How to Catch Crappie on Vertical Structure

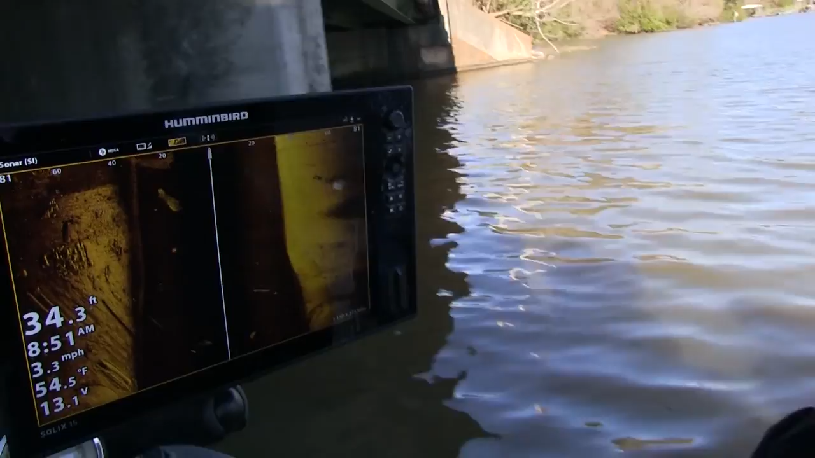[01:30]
On screen: depth 34.3 ft, water 54.5°F, speed 3.3 mph
Here's the bridge. First pylon you just saw.
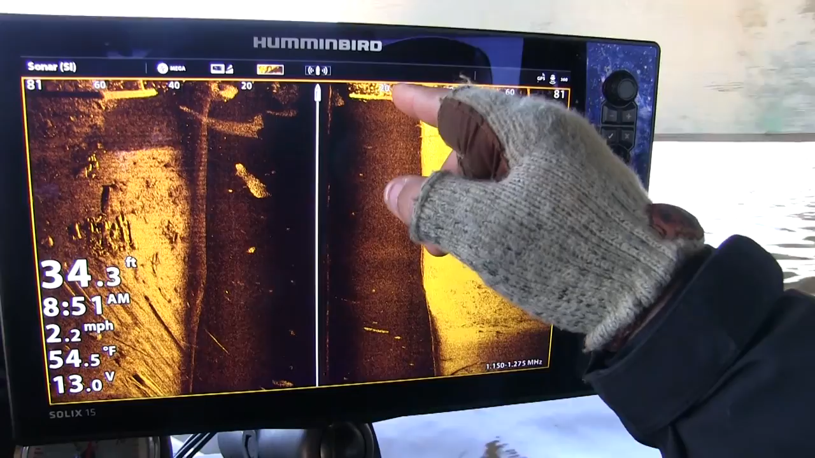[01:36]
On screen: depth 34.3 ft, water 54.5°F, speed 2.2 mph
Second pylon you just saw. Everything in between those pylons is fish.
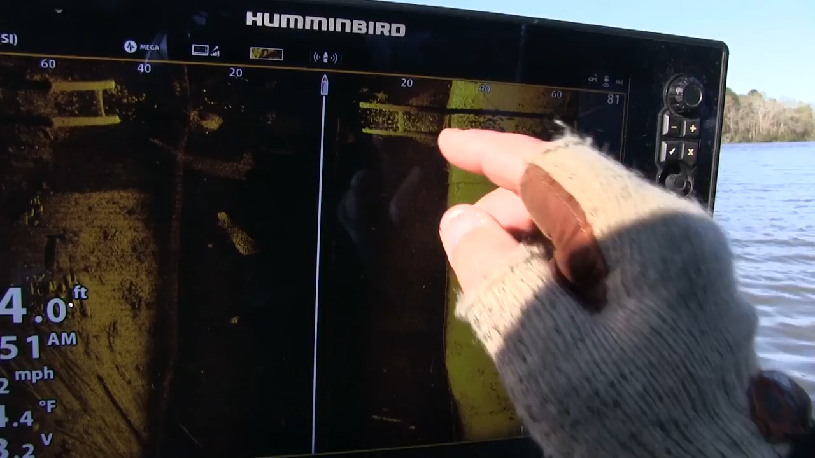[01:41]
I know that because I can see their shadows here where my finger is.
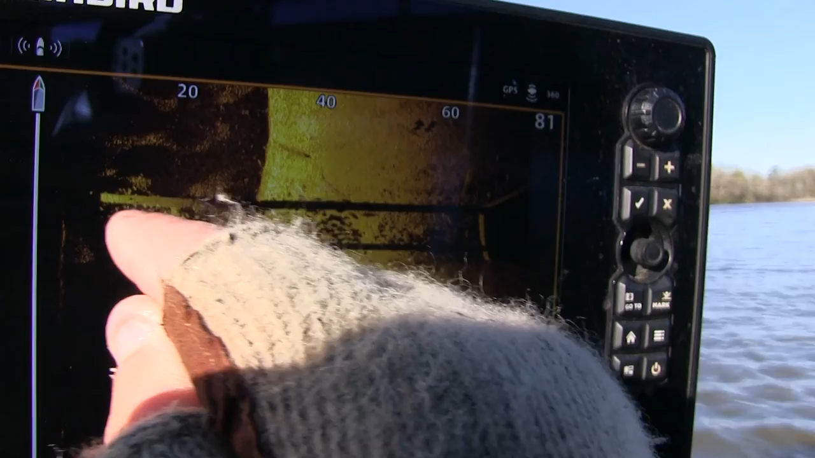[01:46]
That's all the fish suspended in the water column on the pylon. There's all the shadows of those fish.
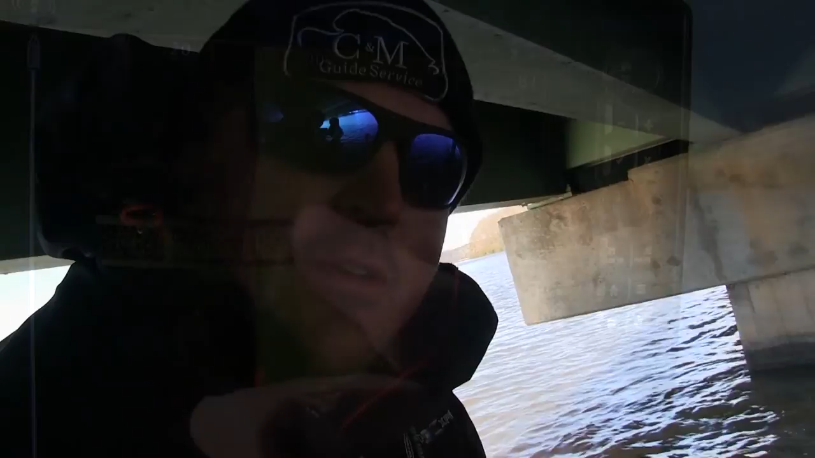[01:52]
Now I'm going to show you what I have up front to locate those fish once I get up and start fishing.
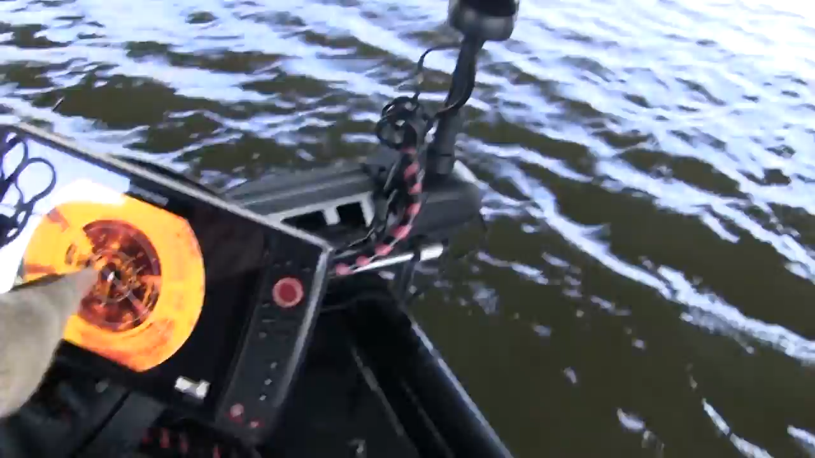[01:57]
This is my hummingbird 360. You can see the bridge pylons right there on the left.
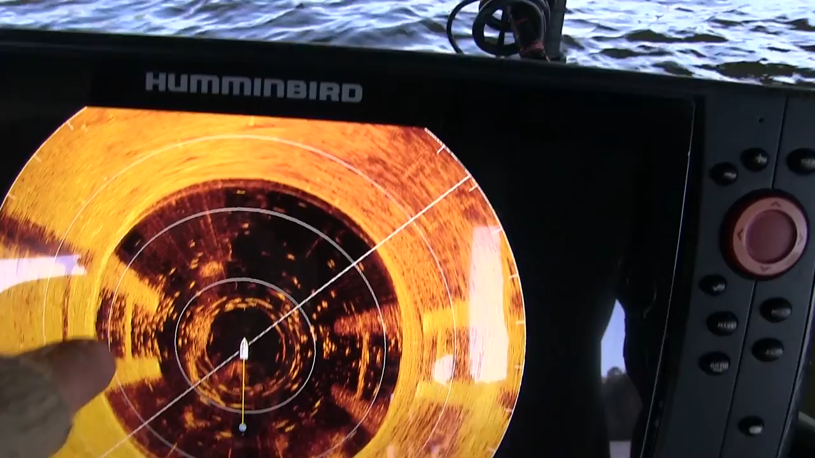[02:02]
There's my boat. That's related to my boat right to the left.
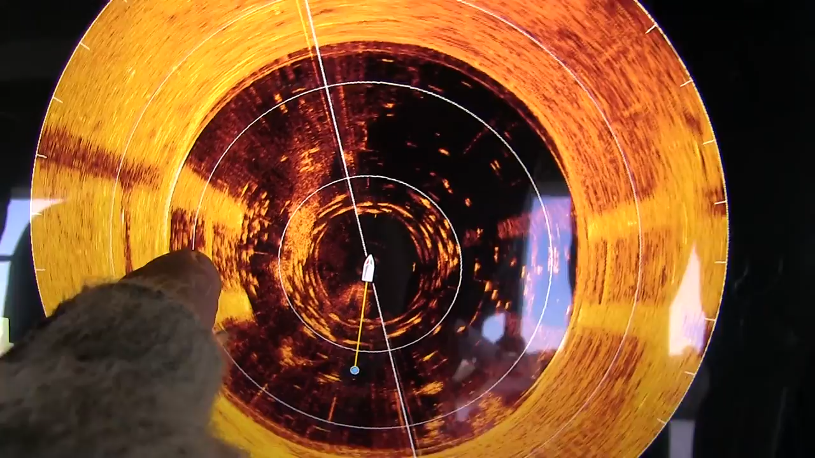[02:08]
All those white dots in there are fish on that bridge pylon that you can see.
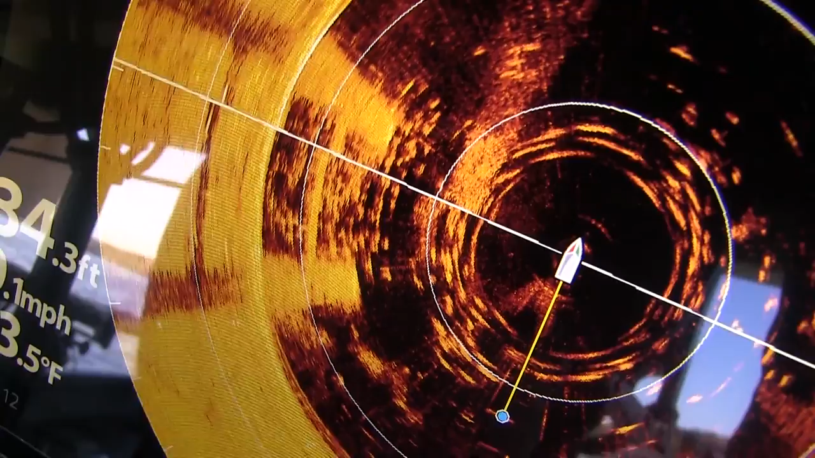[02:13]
The only thing that that hummingbird 360 doesn't show me is the depth.
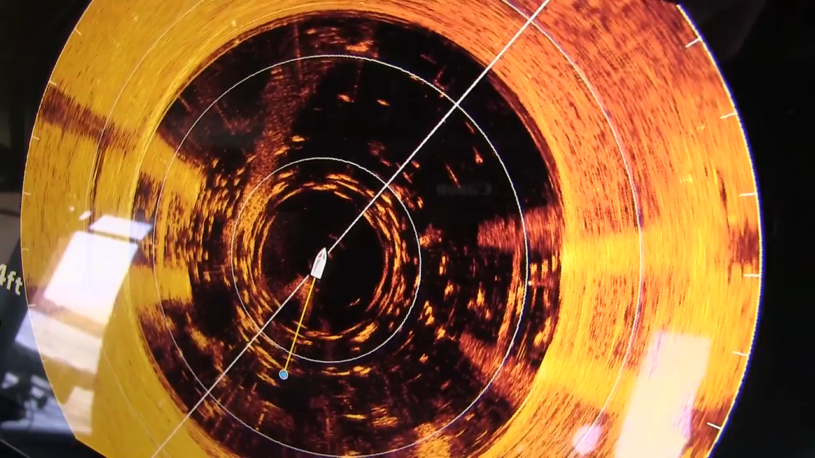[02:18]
So down here on the bottom I have a Garmin unit.
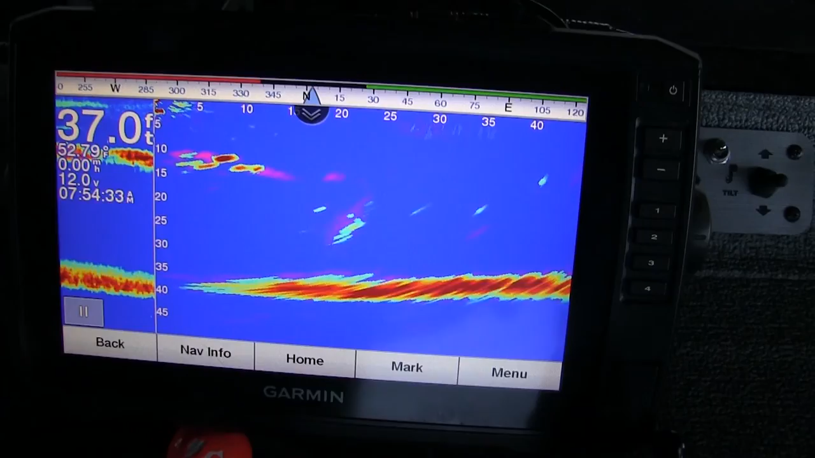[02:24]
On screen: depth 37.0 ft
A Garmin Panoptix. When I point that trolling motor to that pylon, as you can see, now you can see all the fish in there. I can tell that those fish are 10 foot deep.
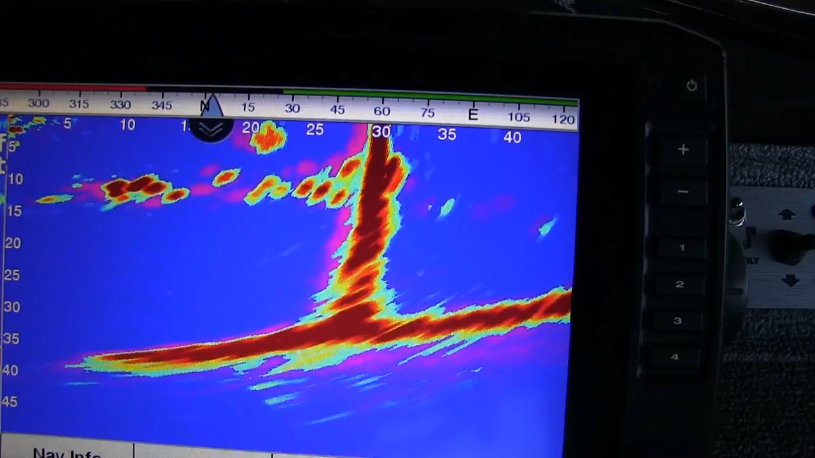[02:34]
So when I cast my jig in there, I'm going to make sure I'm at 10 foot where those fish are.